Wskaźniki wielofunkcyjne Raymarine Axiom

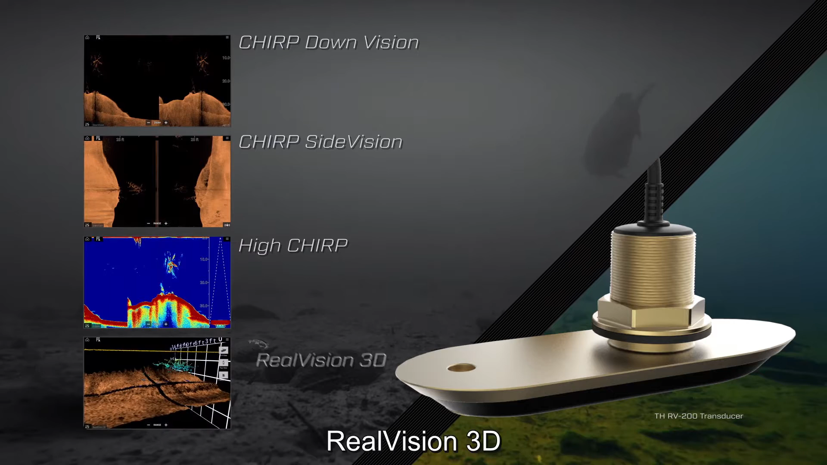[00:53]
conventional sonar and Raymarine's revolutionary Real Vision 3D sonar into a single wide-spectrum chirp transducer.
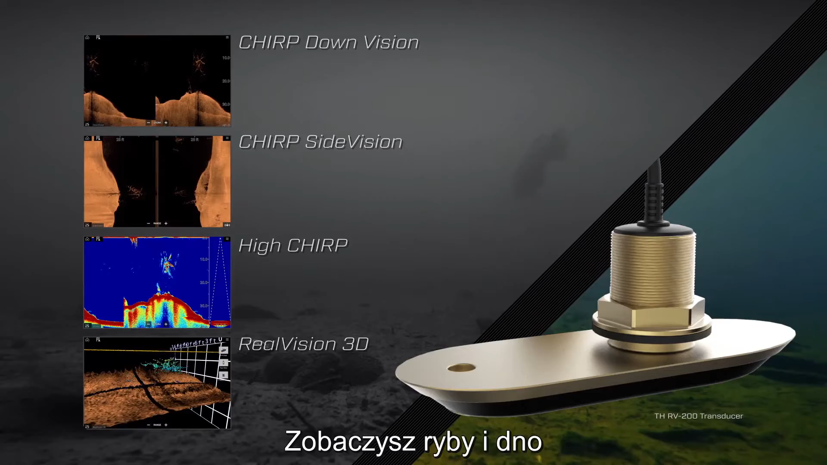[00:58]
You'll see fish and structures in dramatic, true-to-life detail. And with the benefit of active gyro stabilization, Axiom delivers the best 3D underwater imaging anywhere.